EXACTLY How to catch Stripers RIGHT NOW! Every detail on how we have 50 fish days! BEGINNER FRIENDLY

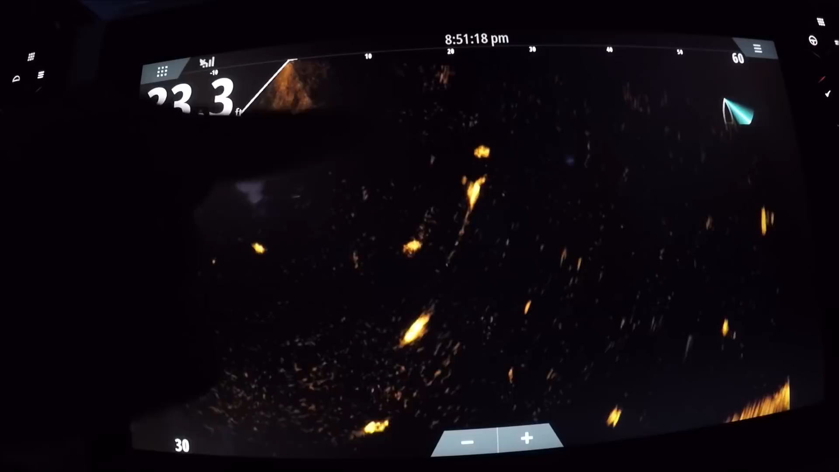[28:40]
Hey guys, this is proof. This is what I've been saying the whole time. 1, 2, 3, 4, 5. Drop your lines down, Mike. Remember I was telling you guys? Now the rain's dropped out. I was saying.
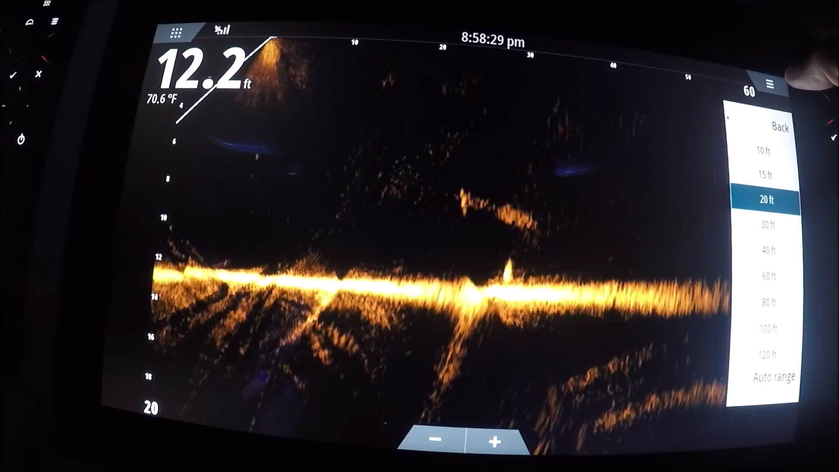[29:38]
On screen: depth 12.2 ft, water 70.6°F
Just hit the bottom. Someone just hit the bottom.
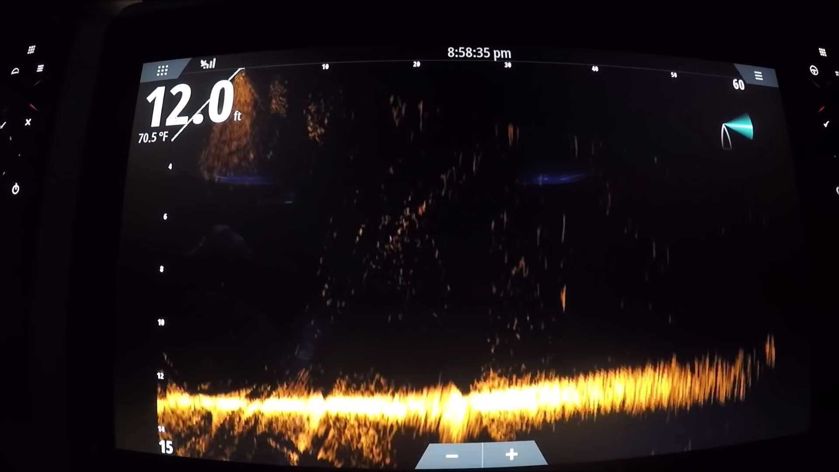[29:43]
On screen: depth 12.0 ft, water 70.5°F
Came up. Just hit the bottom now. Came up. Going down, bottom, just at the bottom. If we stayed to where we were for just another half an hour, we'd have had 100 fish that day. It was nuts. We left and they were biting. We had a triple and then we went in. I hooked the triple and went in.
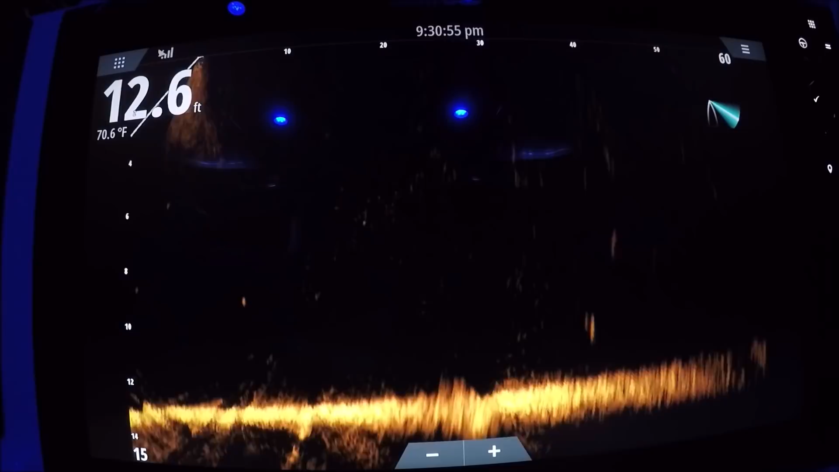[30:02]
On screen: depth 12.6 ft, water 70.6°F
I'm just glad I caught more than I lost, but it was close.
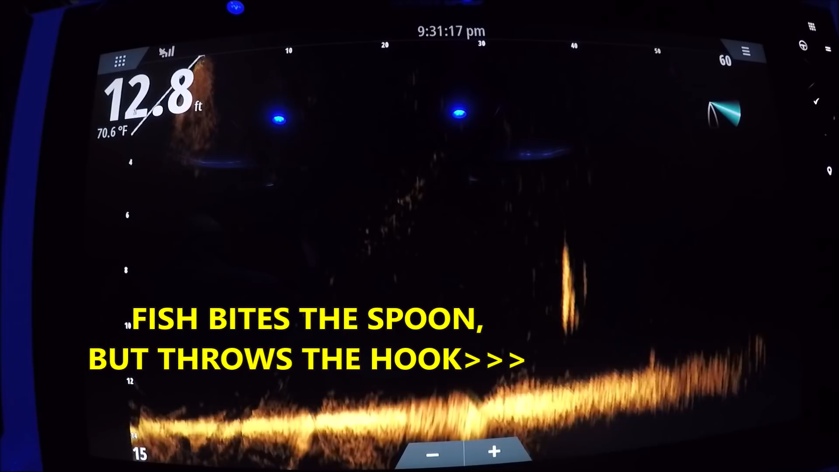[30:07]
On screen: depth 12.8 ft, water 70.6°F
Oh! Oh, Tommy, you just pulled it out of his mouth. Drop it down. I got going on here, Tommy.